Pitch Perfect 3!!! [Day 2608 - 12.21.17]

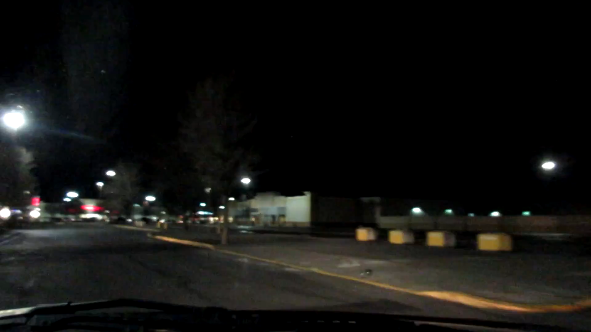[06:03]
You don't lose weight by parking up at the closest spot you find. You just waste gas trying to find that closest spot. Yeah, and those are full too. So let's just go over here. We'll park over here.
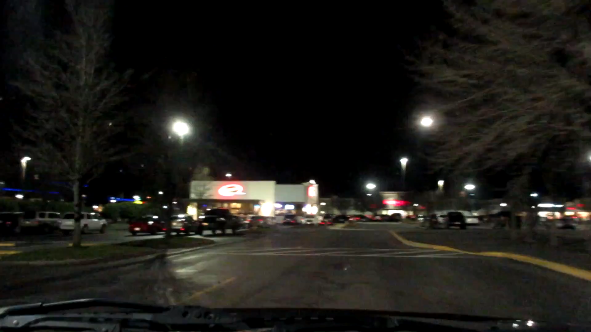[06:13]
Wow, these are full too. Oh, wait, no. This one right here. Bada boom, bada bing.